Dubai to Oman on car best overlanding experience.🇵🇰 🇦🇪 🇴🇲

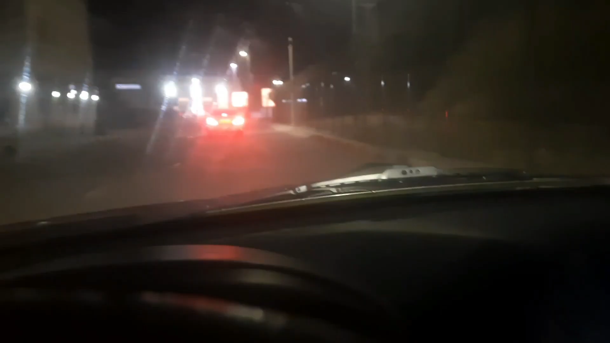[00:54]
الحمدلہ اس وقت ہم بارڈر میں انٹرو ہو چکے ہیں اور یہ آگے دبائی کی امیگریشن ایکزٹ کی سٹیمپس لگیں گی ابھی
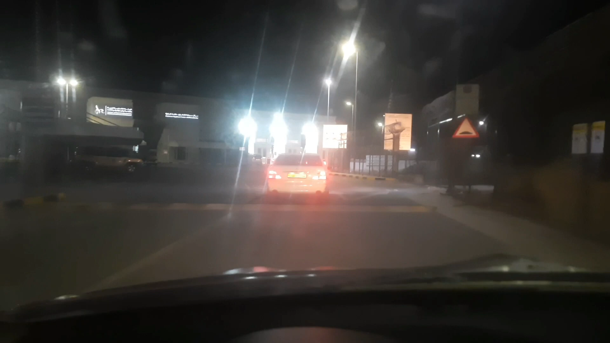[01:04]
انشاءاللہ اللہ خیر کریں اس ہم نے تین گیٹ آ چکے ہیں تین گیٹ آ چکے ہیں اور الحمدلہ یہ
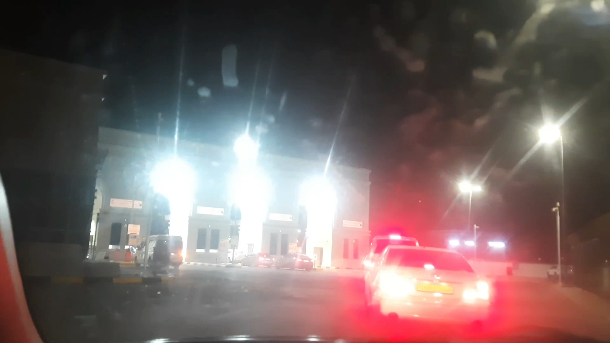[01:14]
لائنوں میں لگی ہیں گاڑیاں یہ سامنے تین گیٹوں مان کے آ چکے ہیں
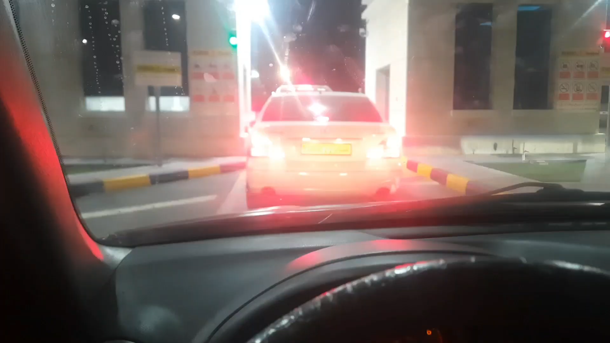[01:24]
الحمدلہ ابھی ہمارا نمبر ہے تھوڑی دیر بعد